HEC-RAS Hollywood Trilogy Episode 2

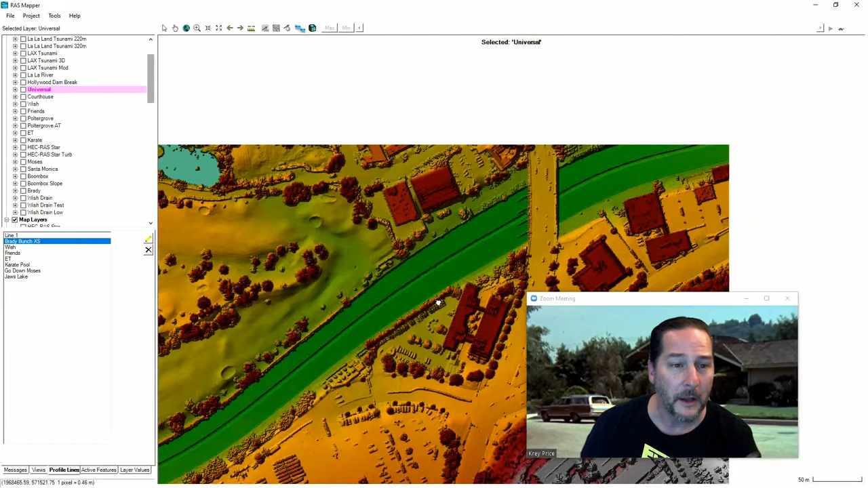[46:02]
As as you go through and look at this terrain, though, sometimes you'll see things that are not real. And sometimes things that are real. Like right here, you see this little hole in the ground.
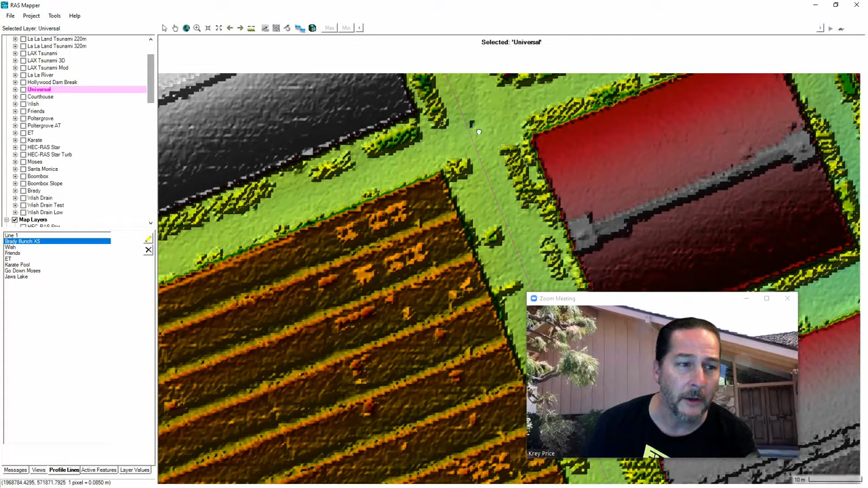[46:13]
You know, what what what is that? What's going on here? Is this a real feature? Or is that something that's just left over in the terrain, some artifact of how they shot the lidar.
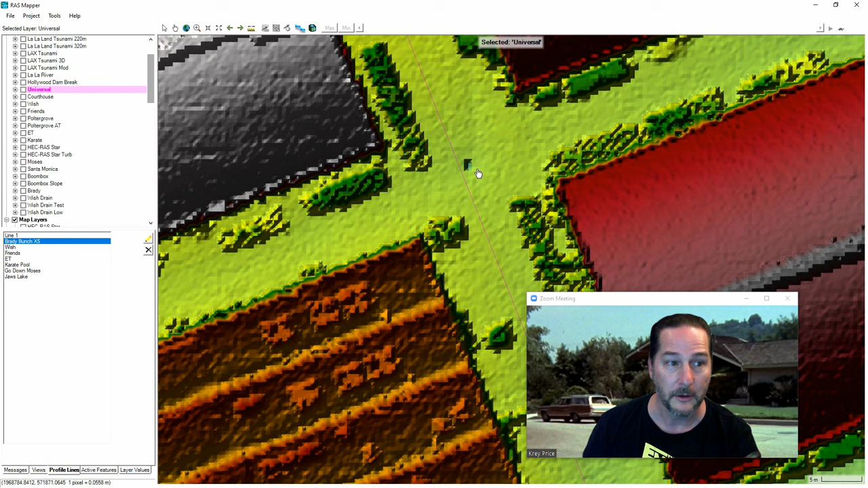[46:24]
And sometimes it's worth having a look at the Google Earth and or any available aerial imagery to see what else might be going on there.
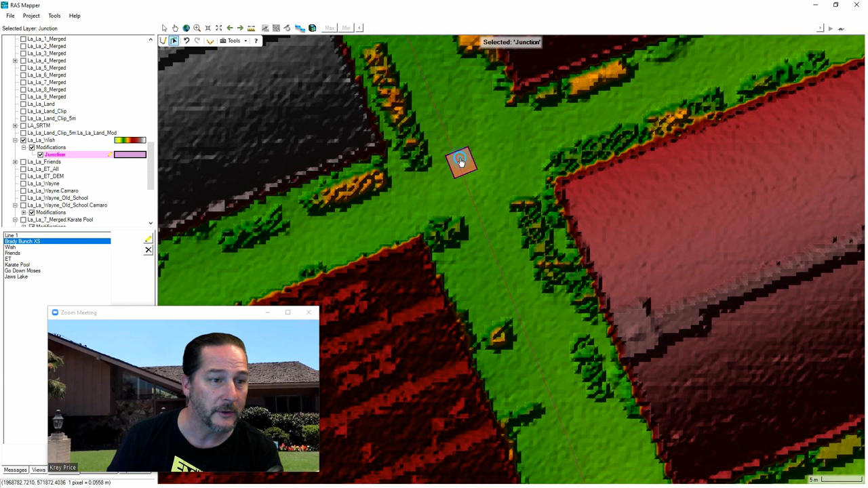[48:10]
maybe a meter or two below the ground, something that lines up with where these storm drains, the the pipes, pipe inverts would be. If I start editing this layer, I can now select this and copy any feature and paste that feature anywhere I'd like. And I can find other pits around.
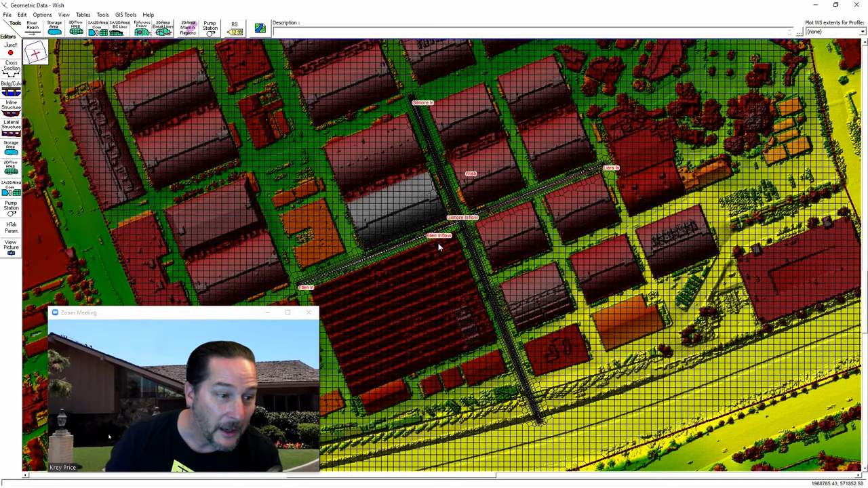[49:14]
Now this is in the Warner Brothers lot, so I've named these pipes.
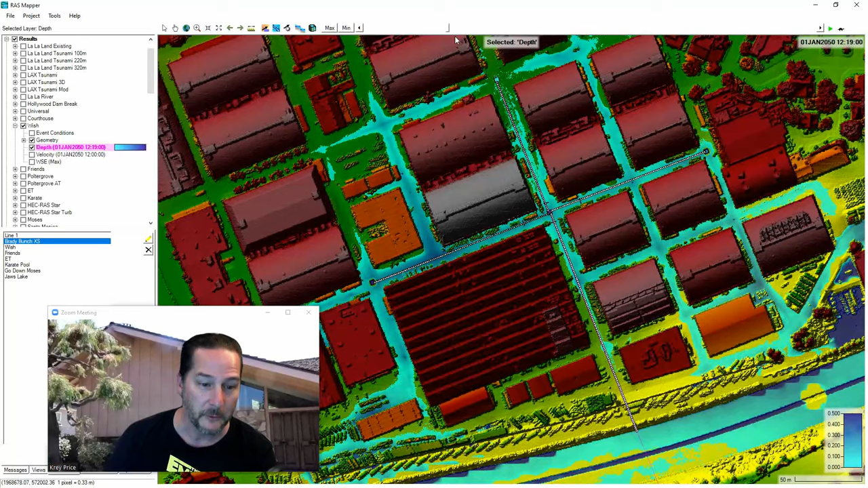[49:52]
The flow is coming in from all of these pipes and coming out into the LA River here. And then we'll just bring in the rest of the flood along the way. And these things will continue to function and will suck flow out.
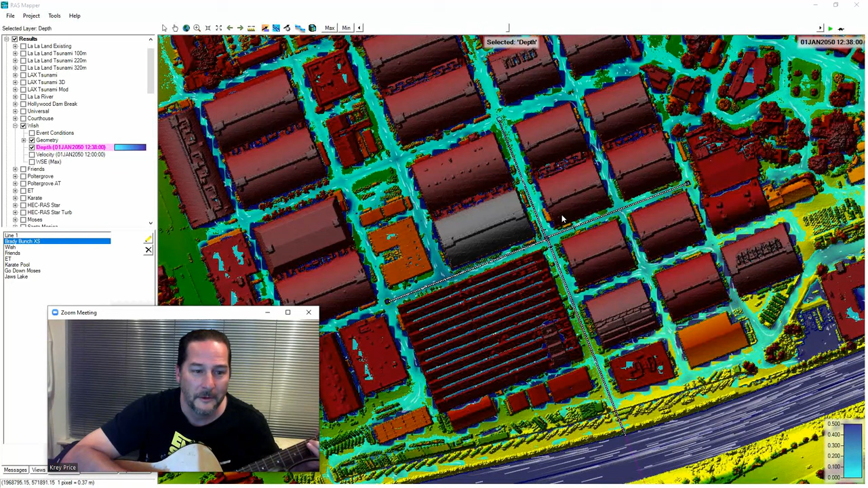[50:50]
So you think you can tell what it is? Let's dive into, well, I'll turn off the depth here and let's see if the Google imagery will give us any hint of what's going on here.
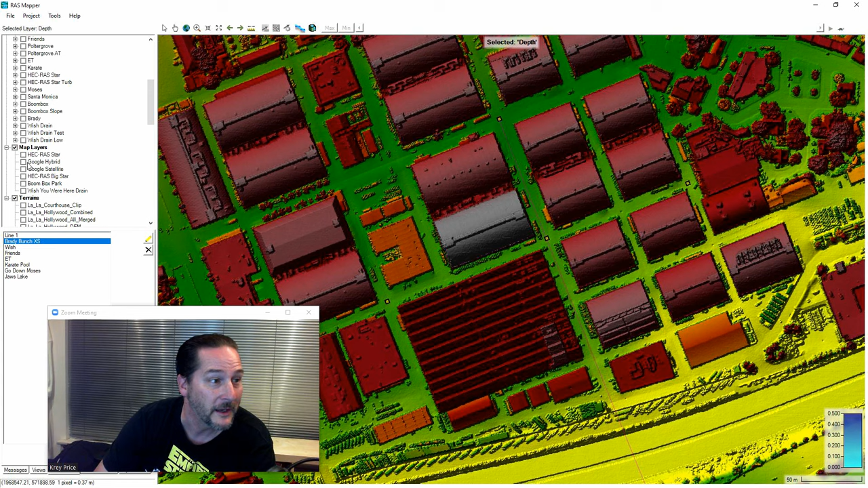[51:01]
And when we turn that on and zoom in on this particular storm drain, look at that.
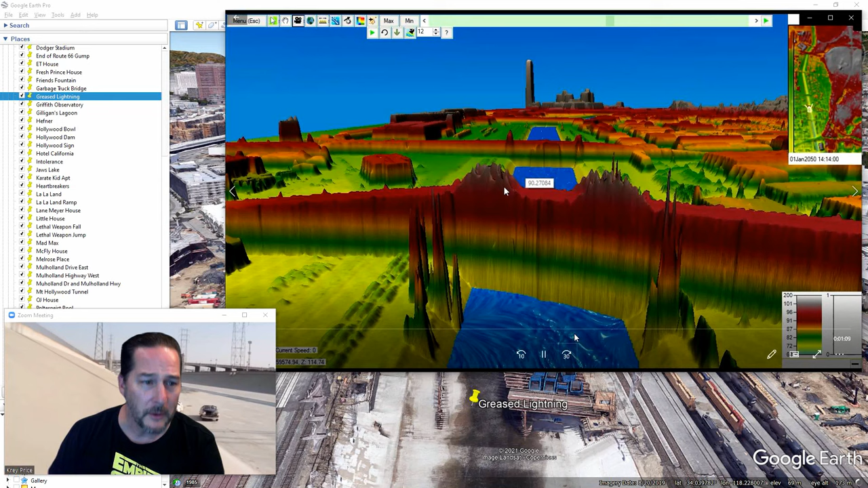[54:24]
So I guess you can see that the bridge there in the terrain and it goes all the way down. So again, you'd have to remove that using the modification tools we've got before. I've got a flood here in there, but let's turn that off.
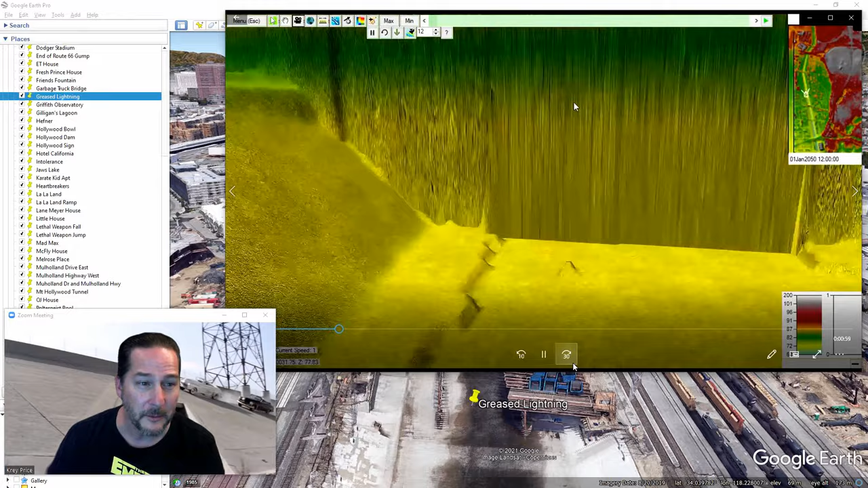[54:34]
Again, they're heading up alongside the low flow channel there.
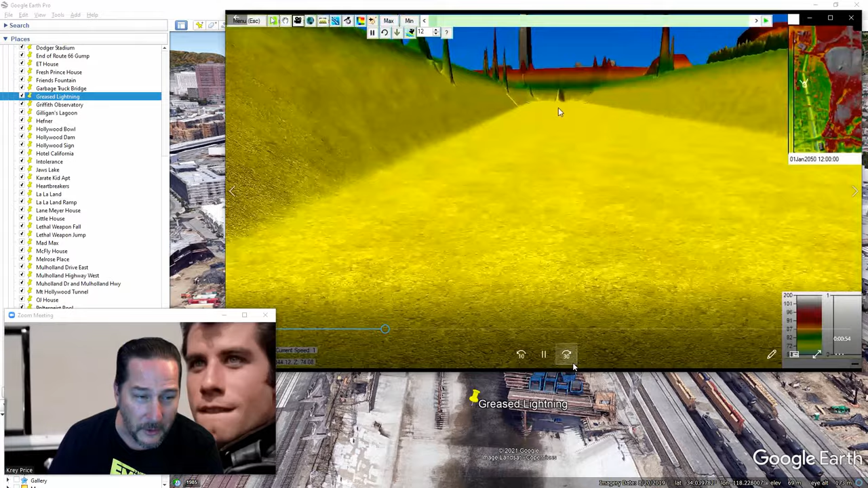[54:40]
There's that big pier that you see in the movie.
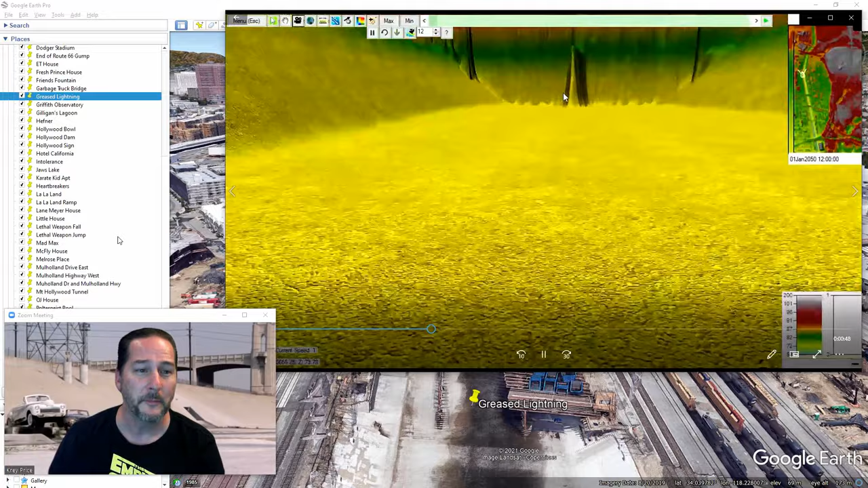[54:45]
And as we go right through the wall, we'll come back and go up on the bank.
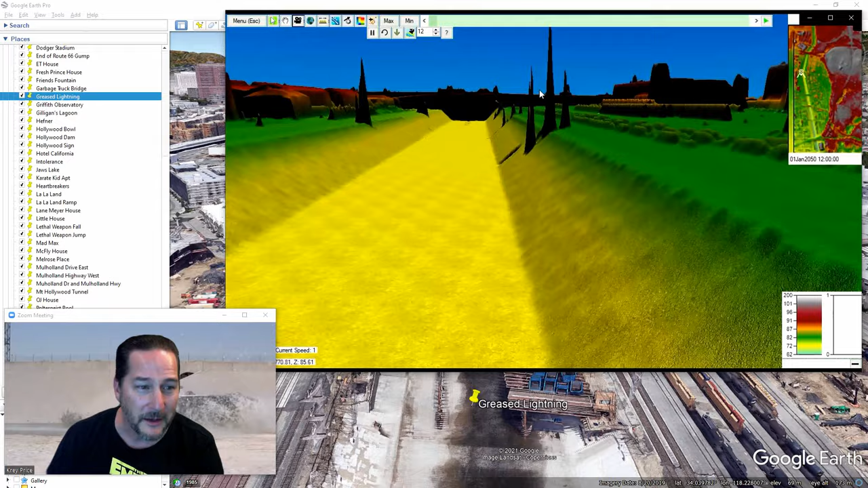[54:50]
So as you go up on the bank there, there's that big storm drain, we'll come down and we could actually build this little ramp in right here as he comes down across and jumps over it.
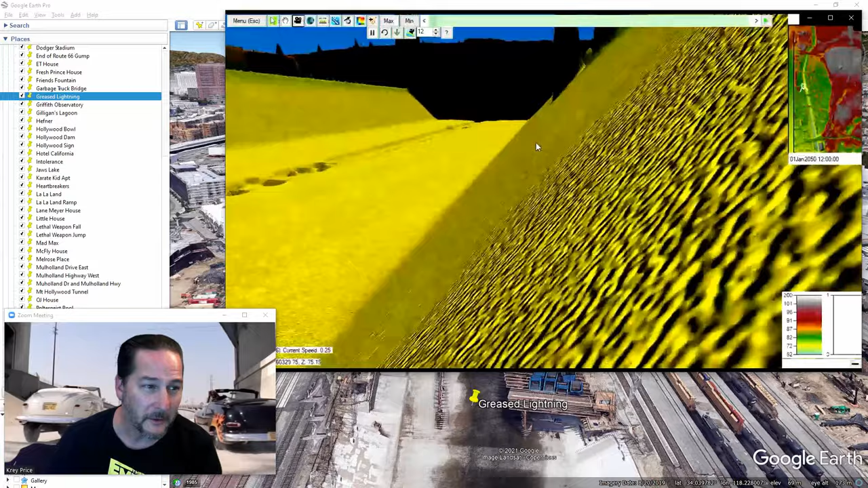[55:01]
But I'll add some flow to it as well. When we come over there, one thing I did want to point out is that when you make modifications
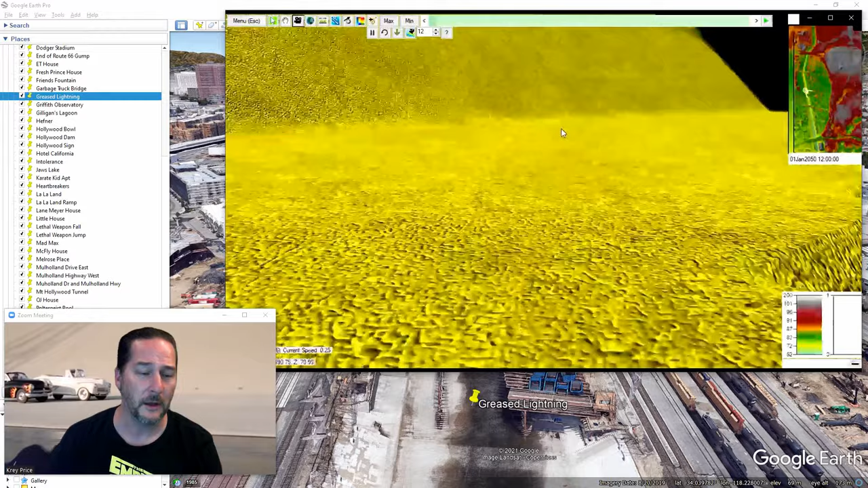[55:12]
in the modification layers, they won't necessarily show up in the 3D Viewer. So you'll have to leave that to your imagination. So let's get some water going in there.
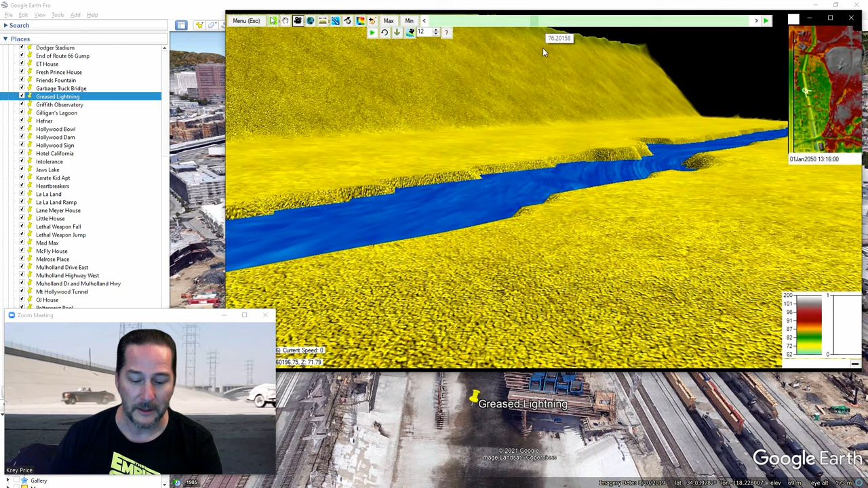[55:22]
And again, this is where one car jumped over it and the other one ended up in the side of it. So if I pull up RAS Mapper here, you can see that the bridge was in